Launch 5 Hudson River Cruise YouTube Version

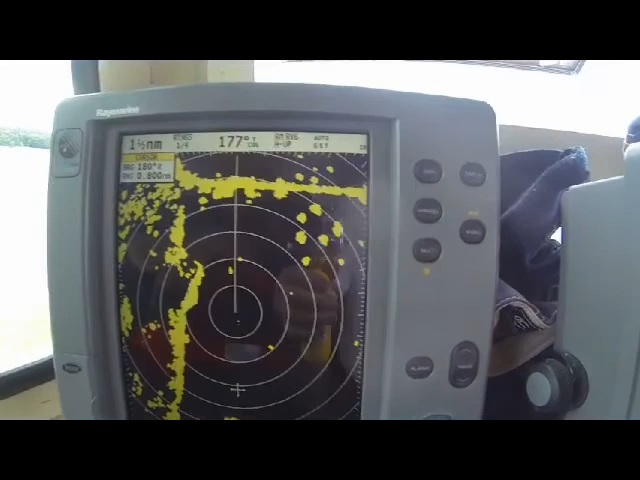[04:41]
You don't want mop food. But what I was telling you guys, see all these markers?